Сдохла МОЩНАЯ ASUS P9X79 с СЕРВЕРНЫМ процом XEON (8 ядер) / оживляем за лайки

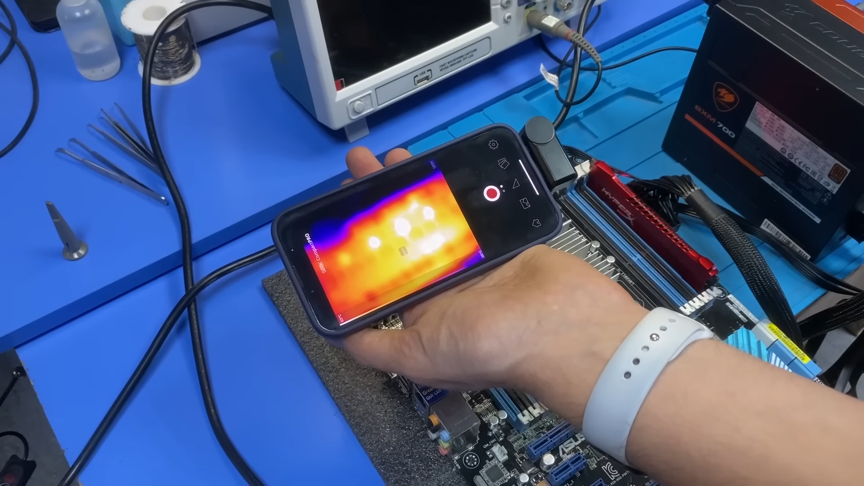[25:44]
в рм в целом и тут я обнаружил любопытный факт в одной из частей нагрев сильнее чем в другой вот за это стоит зацепиться хотя я точно не знаю возможно это нормально кстати у нас получается идет нагрев чрезмерный вот здесь да да смотрите вот тут вот как бы фазы греются плюс-минус равномерно здесь нет это конечно странно стран и в дальнейшем решил
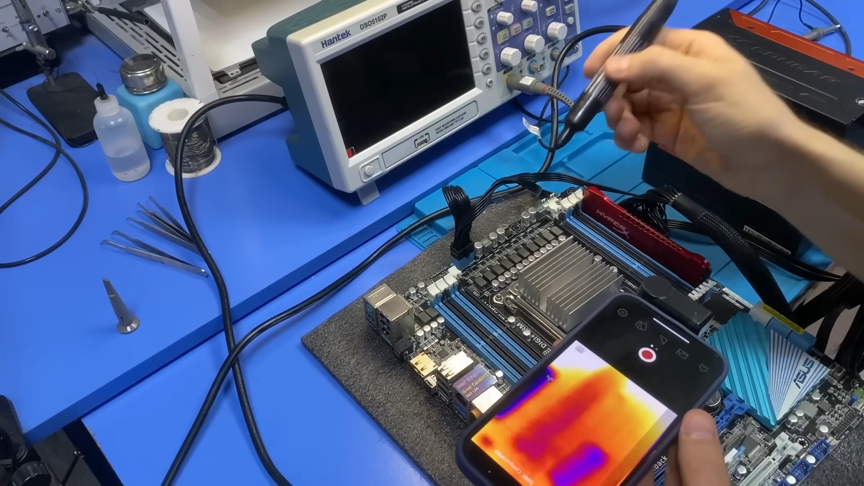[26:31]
новости фаза который я делал и следующая сильнее греться чем обычно раз два три 4 5 6 вот эта . и вот у нас сразу погнала вот вот здесь следующий транзистор греется сильнее чем обычно то есть последующей фазе которую я не ремонтировал следующие здесь где я чинил она так сильно не греется следующая фаза греется возможно это тоже будет причина неисправности какая-то
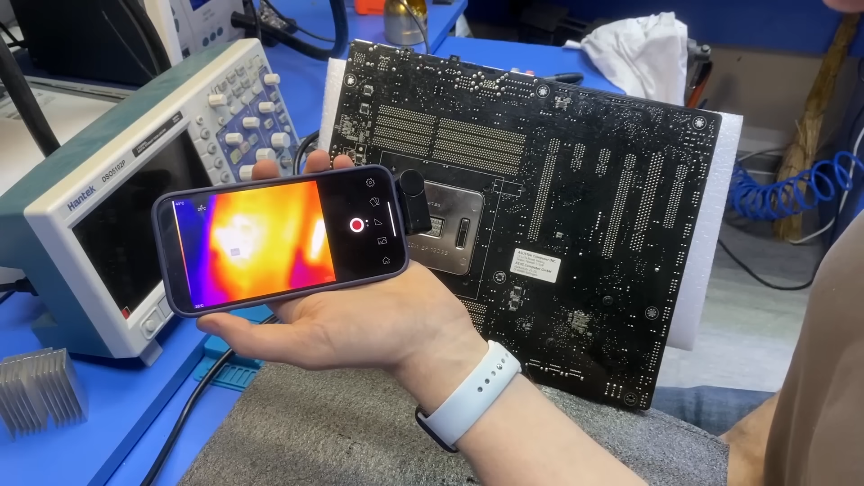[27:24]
один транзистор все-таки греется сильнее остальных так да посмотрим какой вот
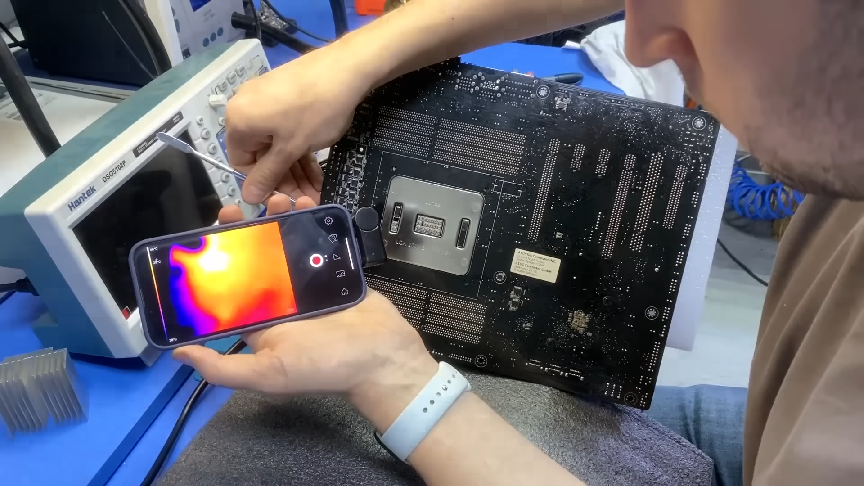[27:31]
этот вот этот нижний так вот этот нижний под паке 35
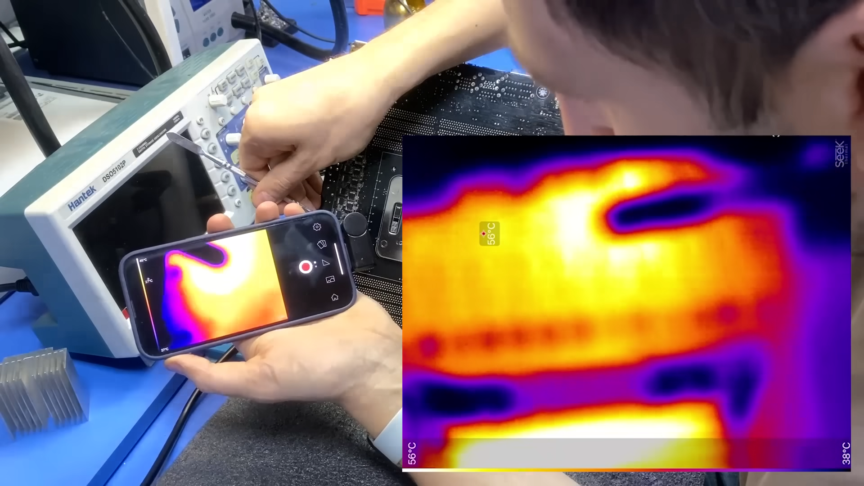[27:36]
греется вроде как собака сильнее с обратной стороны платы
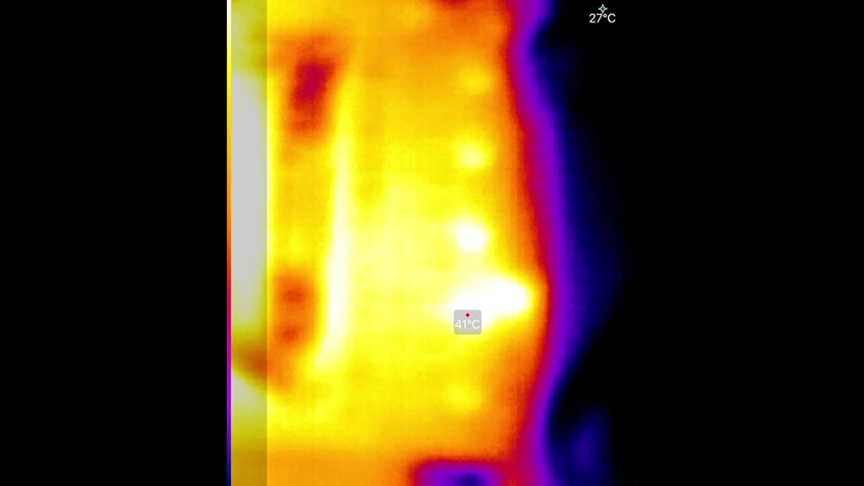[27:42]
ситуация аналогичная сильно нагревается следующая фаза питания
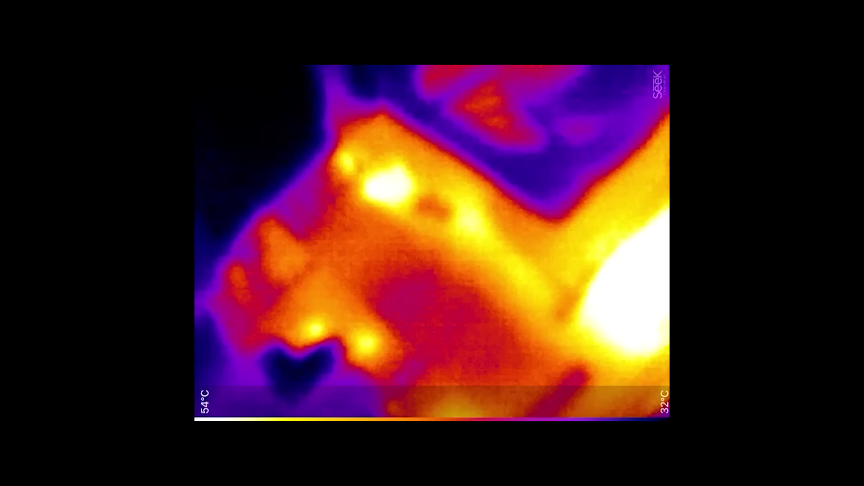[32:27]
On screen: scale top 54°C, scale bottom 32°C
нагрев не критичный что меня полностью устраивает